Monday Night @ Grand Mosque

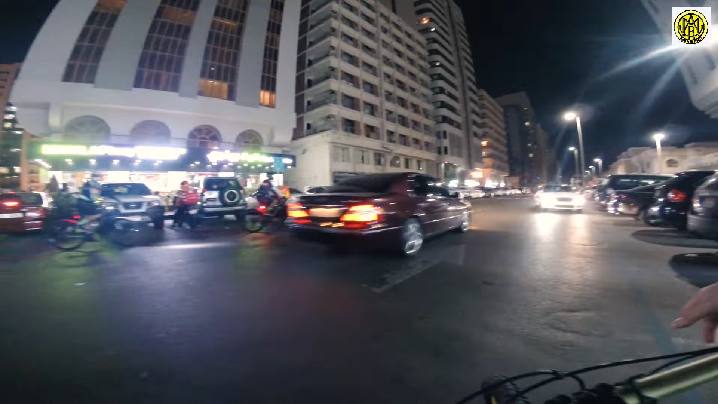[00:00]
So yun, larga kami. At abot ata kami ng 40 ngayon. 40? Probably. Ay, sa harapan, sanong madami.
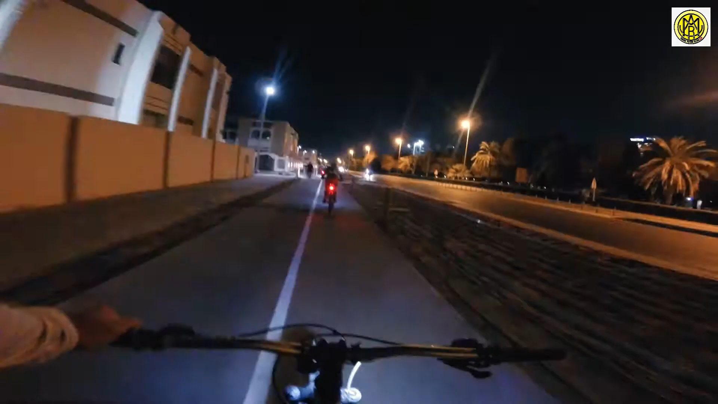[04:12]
Dito na tayo sa may bagong bike lane. Ito yung dinaanan namin last New Year's ride. Actually, nung last Monday at last Friday, hindi ako nakapag-ride kasi nung Friday may pasok tayo. So, babawi tayo ngayon.
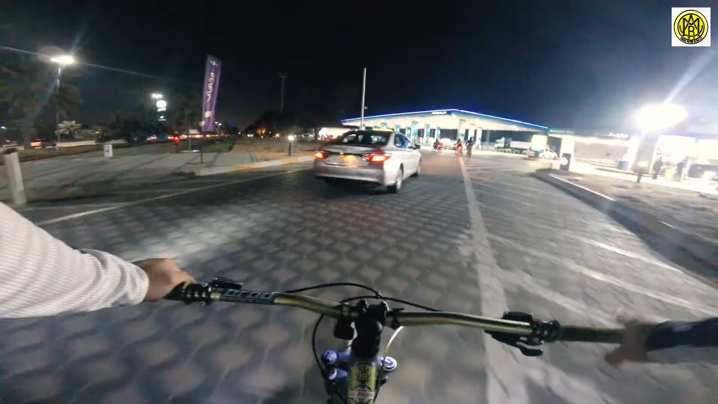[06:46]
So yun, approaching tayo sa Adlock.